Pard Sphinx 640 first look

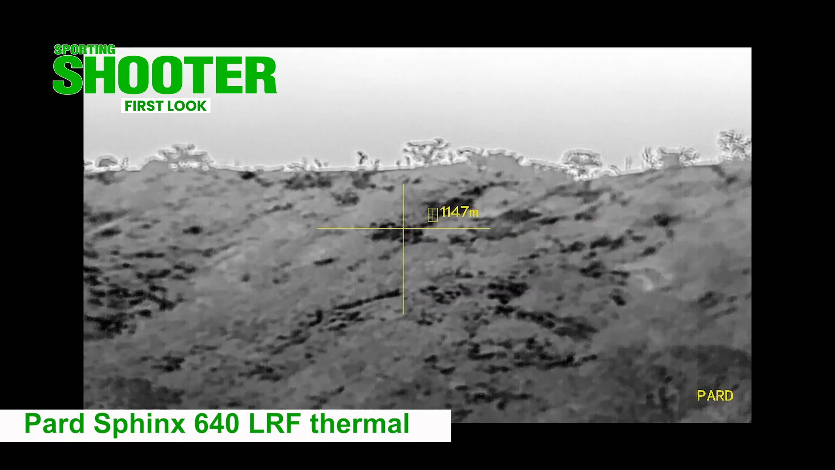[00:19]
It comes complete with a thousand metre rangefinder and ballistic programming to match it. It comes with both a handle and a gun-mount.
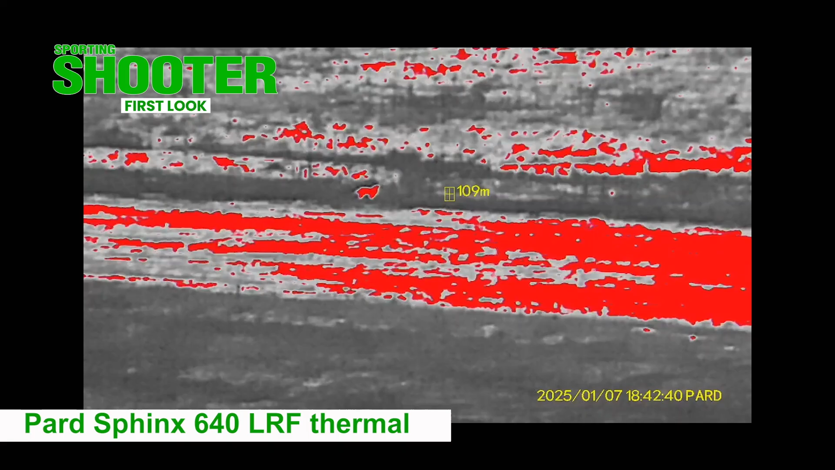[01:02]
The unit's base optical magnification is two times, providing a wide view of the terrain, and its digital zoom takes it up to 16 times in increments.
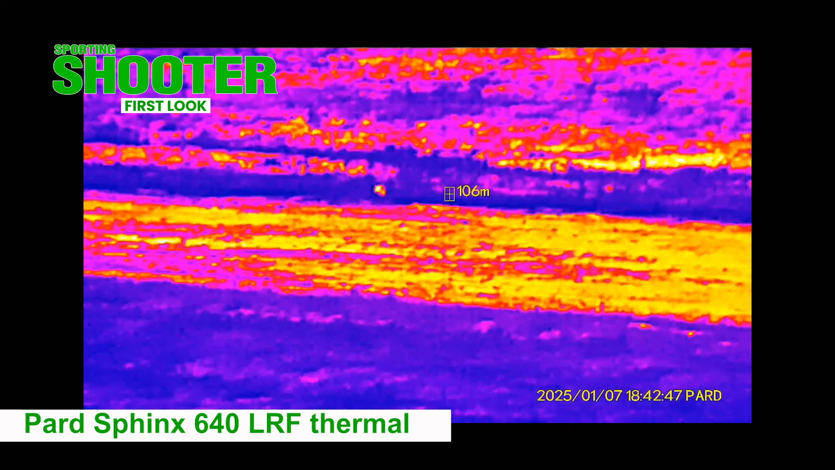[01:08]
It has an 18650 battery which gives roughly four hours of use,